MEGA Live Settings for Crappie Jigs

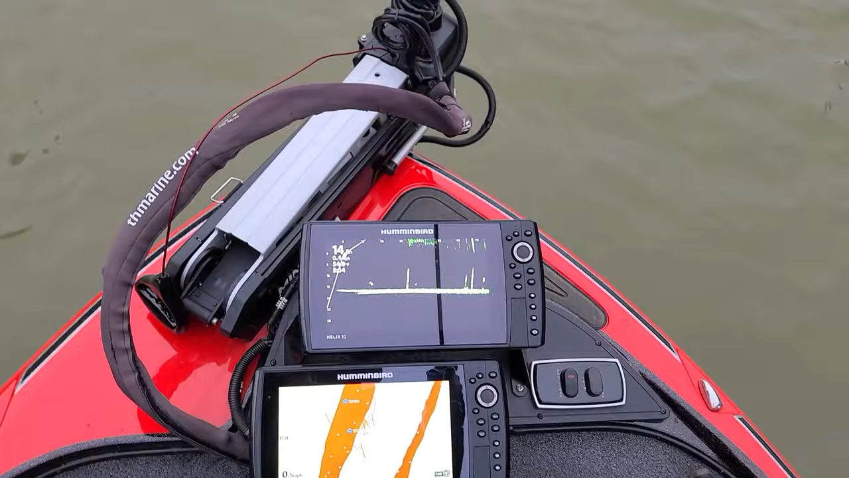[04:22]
So let's see, let's try to get a straight cast.
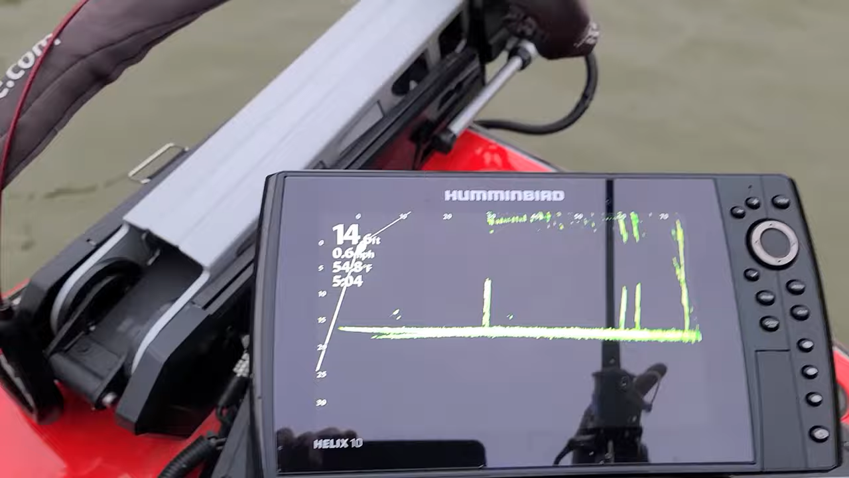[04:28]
All right, so it just hit, and there it is, dropping right there, right next to that log.
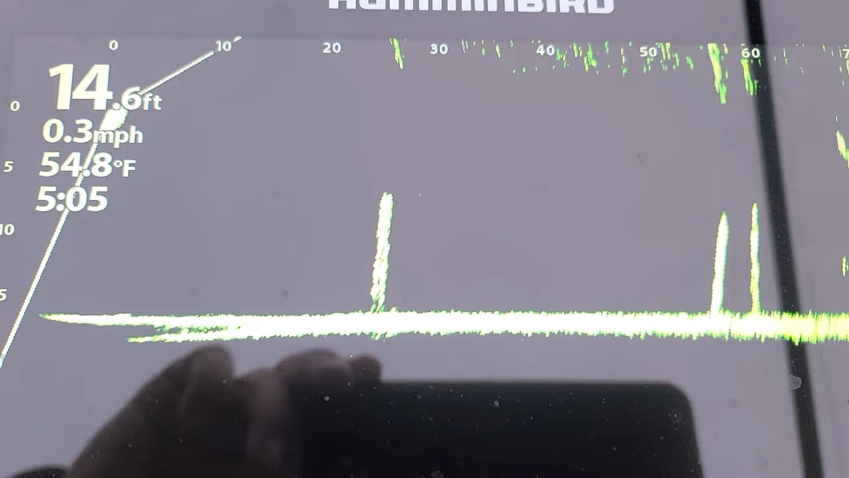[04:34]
On screen: depth 14.6 ft, water 54.8°F, speed 0.3 mph
And that's about 30 feet out, and that was just a light cast because I just want to show you guys, and it's going all the way down to 15 foot.
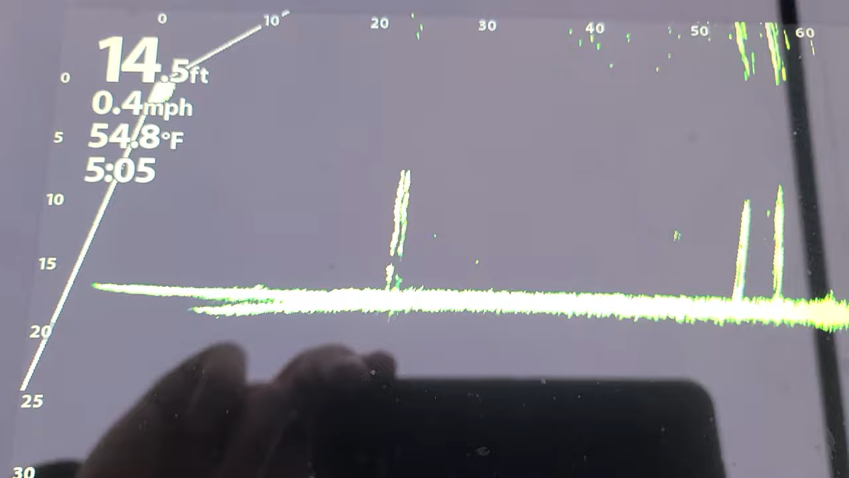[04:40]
On screen: depth 14.5 ft, water 54.8°F, speed 0.4 mph
So that's my jig tracking, that's my setup.